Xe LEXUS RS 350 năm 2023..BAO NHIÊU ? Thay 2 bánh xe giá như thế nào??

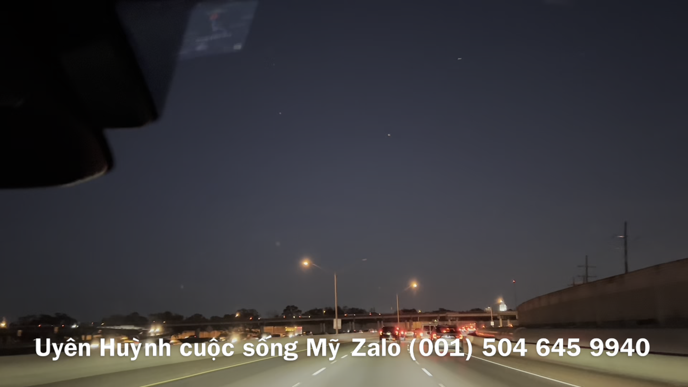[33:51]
Nhất là mấy anh Việt Nam rất là dễ thương. Tuy là có chờ hơi lâu nhưng mà những người ở đây họ đến họ tiếp mình rất là lịch sự, rất là dễ thương luôn. Bây giờ đi về nhà, trời đã tối như thế này rồi nè. Cảm ơn các bạn đã xem video của mình nhé. Nếu các bạn cảm thấy thích, vui lòng bấm like, share and subscribe kênh của mình.